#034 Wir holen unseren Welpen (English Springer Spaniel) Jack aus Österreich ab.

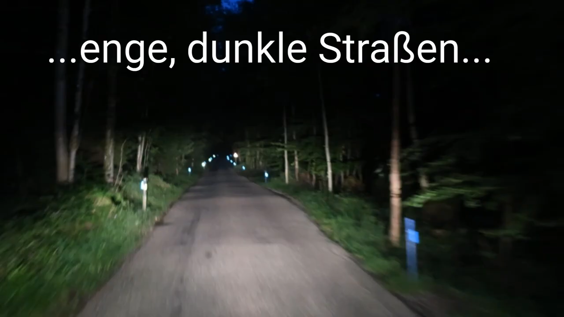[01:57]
enge dunkle straßen und wir sind dennoch auf dem stellplatz in